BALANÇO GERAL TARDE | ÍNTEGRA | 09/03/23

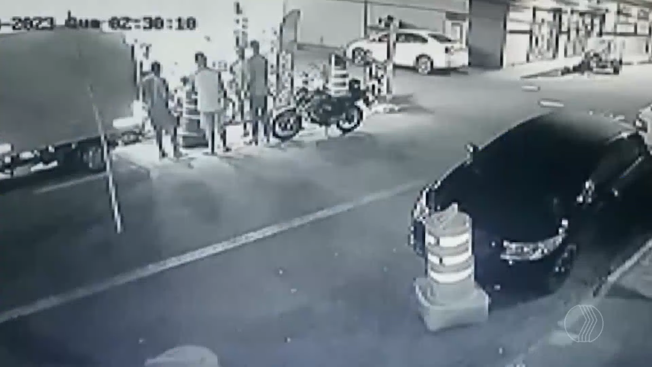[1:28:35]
Muda tudo, olha a movimentação. Algumas pessoas conversam na porta do estabelecimento quando um homem aparece na rua, na lateral, correndo.
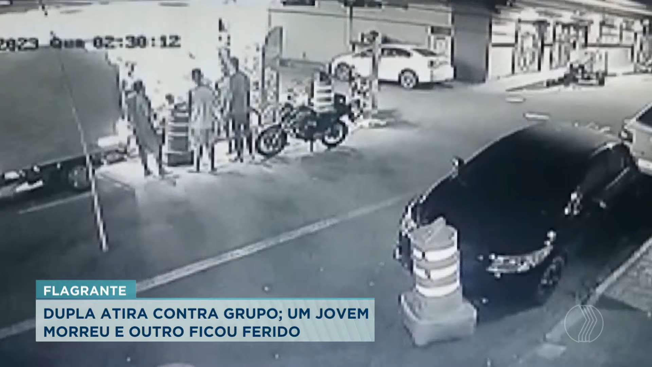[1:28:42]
Em seguida, outros dois homens encapuzados chegam atirando, literalmente. São aproximadamente 20 tiros contra as pessoas que estão no local. O alvo é um entregador. Ele foi atingido e morreu. Outro funcionário também atingido está no hospital. Até o momento ninguém foi preso. Você está acompanhando essas imagens que assustam, evidentemente, que aconteceram lá em Vitória, lá na capital do Espírito Santo. Agora preste atenção nessa cena. um assalto que parece demorar uma eternidade na Zona Sul de São Paulo.